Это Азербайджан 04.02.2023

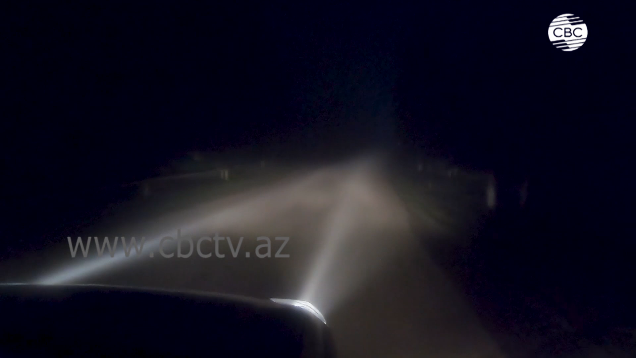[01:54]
Причиной этому стал густой, подобный молоку туман. И да, признаюсь, потеряться в молочном тумане, пребывая в гостях у молока, это было эпическим приключением, чему я чрезвычайно рад.